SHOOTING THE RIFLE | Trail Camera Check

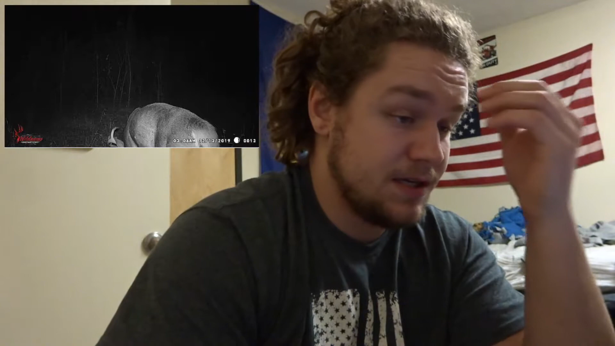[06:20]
And this buck I actually think is another bigger buck that I have on camera, because like part of his main beam there looks pretty thick. So but we actually didn't get another picture of him like out in the middle when he got out in the middle of the area, because this is the only picture after that. And you see this one's at 3:06 a.m. and this one's at 7:30 a.m. Nothing.